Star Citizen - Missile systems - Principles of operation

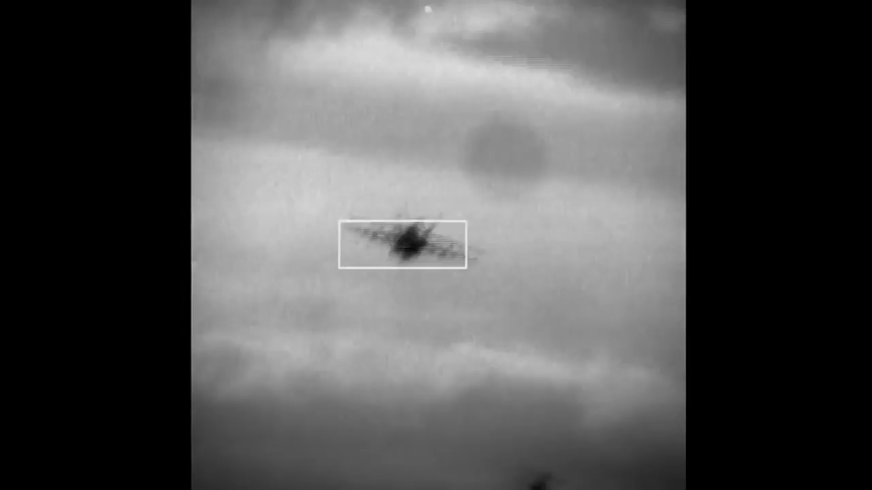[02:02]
Both IR and EM missiles track radiation in the form of heat or EM energy radiating from the target. Cross section missiles on the other hand behave more like active radar missiles.